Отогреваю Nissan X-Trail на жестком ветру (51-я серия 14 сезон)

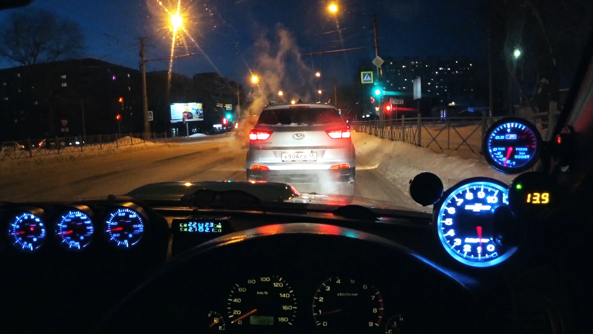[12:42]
Движемся по улице Кирова. Большая пробочка. Хундай крыто едет. Маленькая щеточка сзади. Выехали на все зеленые. На улицу Масленникова. Пересечение с Жукова. Нос уже начинают сам искать запахи. Где-где. Где что вкусно пахнет. Уже как у собаки. А воняние резко улучшается.
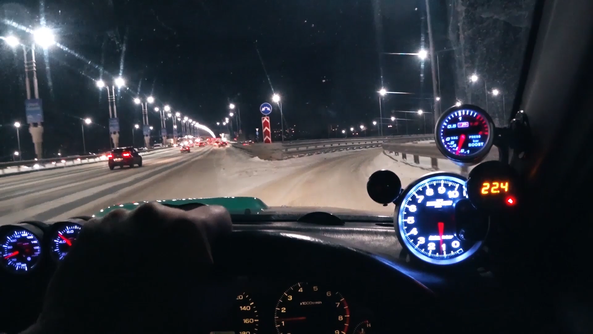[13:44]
По узенькой-узенькой дорожке. Метромост красивый. Красиво освещен.
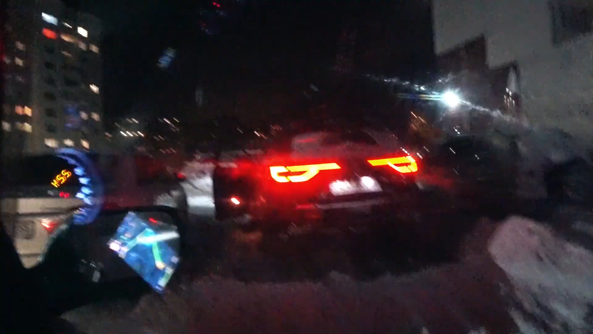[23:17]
Вот так вот, вот так вот ездит Калеос, ребята, на вариаторе, без каталиков.